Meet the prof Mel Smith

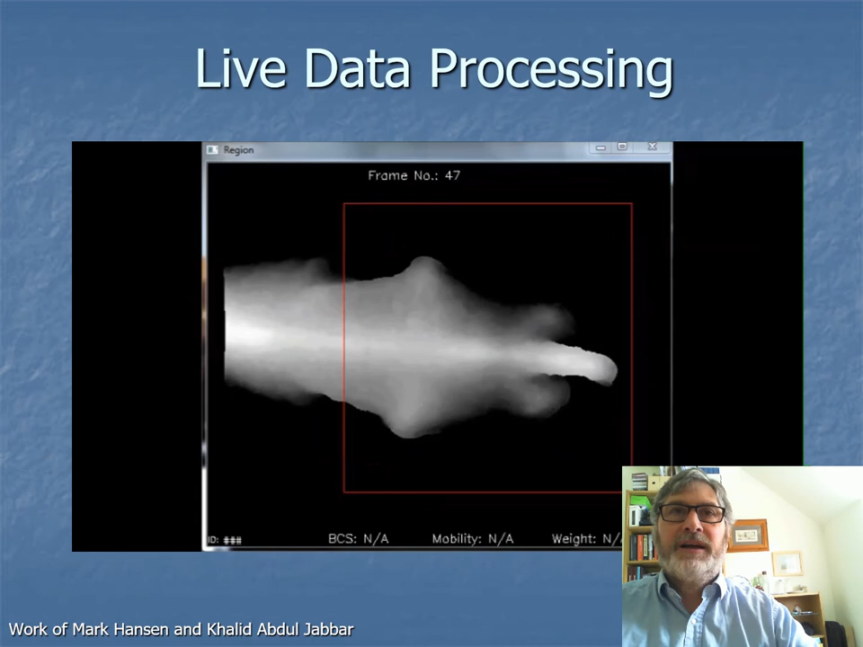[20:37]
analysed and interpreted to estimate the shape of the animal and link that to its condition.